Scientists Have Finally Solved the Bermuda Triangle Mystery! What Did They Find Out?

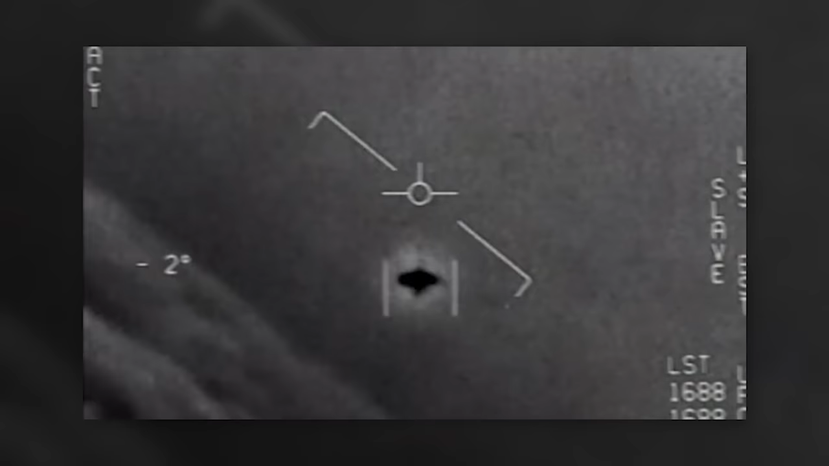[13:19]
For example, this photo was taken by the U.S. Air Force in 2020.
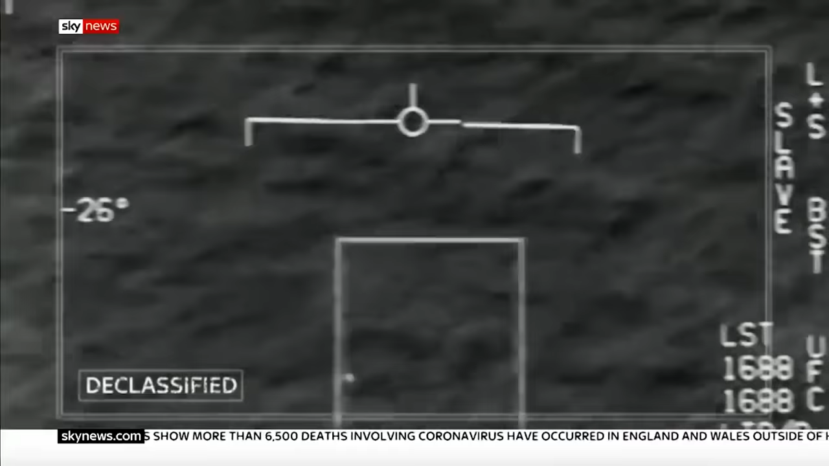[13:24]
However, attempts to unravel the mysteries of the Bermuda Triangle don't end with UFO explanations.